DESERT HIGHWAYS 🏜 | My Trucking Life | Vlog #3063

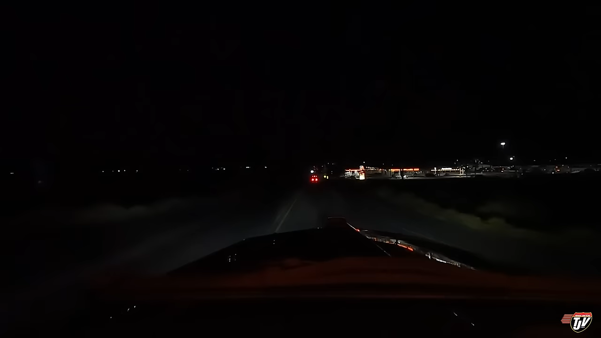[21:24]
TA truck stop here, and there's more parking here than at the pilot. And I see palm trees already. Finally. Took me all the way to Chernobyl, all the way down here. These are the first palm trees I've seen. I was beginning to think that there wasn't going to be any. I was getting scared. Oh, we don't need those. Now, where's my entrance? How do I get in there? There it is over here. Look at these beautiful palm trees.
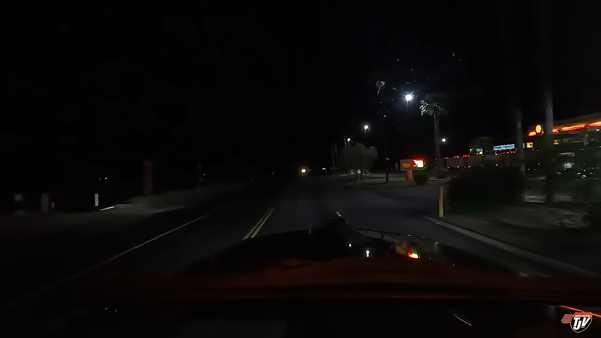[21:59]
I didn't in New Mexico. Does New Mexico not have palm trees? Not one. And I was there during daylight hours. Is this where I wanted to enter?
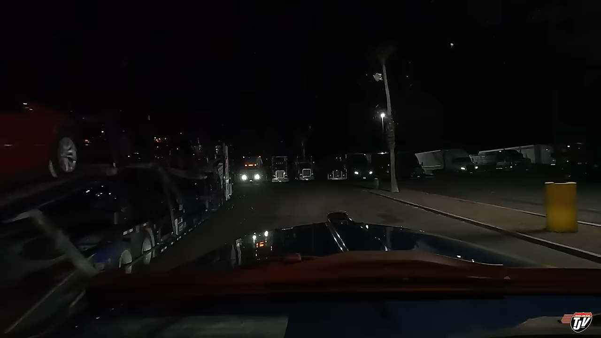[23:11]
I mean, it's all the way in the back of the lot, but that's okay. Oh yeah, lots. There's lots.